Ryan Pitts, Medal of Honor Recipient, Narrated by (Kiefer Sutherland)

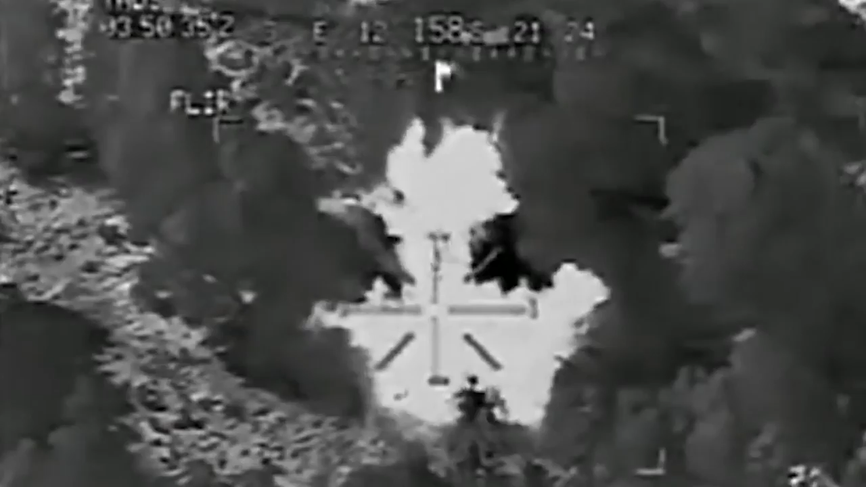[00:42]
At that, the entire valley erupted in fire from multiple directions. It was 4.20 a.m.
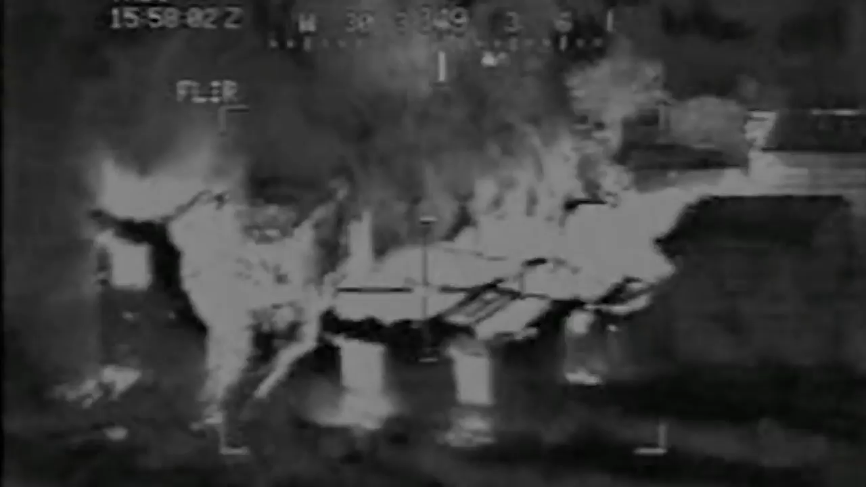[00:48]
The paratroopers immediately realized they were under a full-scale assault for more than 200 insurgents, who were now raining fire on 48 Americans.
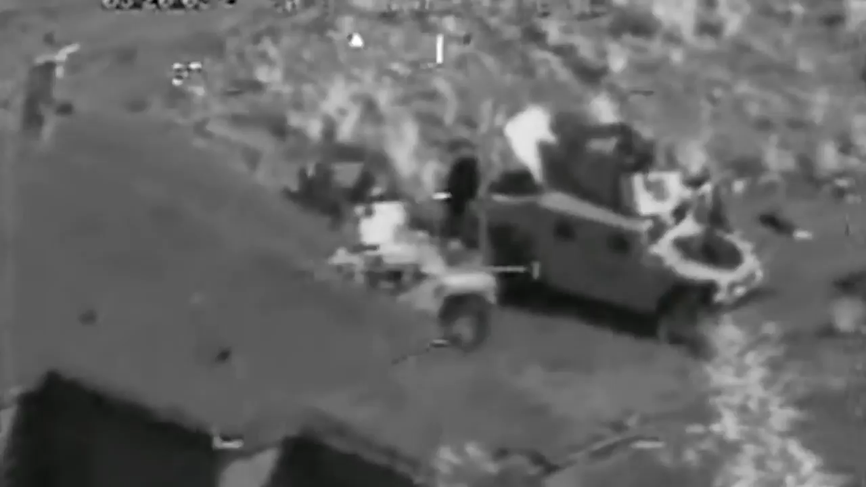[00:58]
The massive first volley had devastated Topside, killing two and wounding the remainder.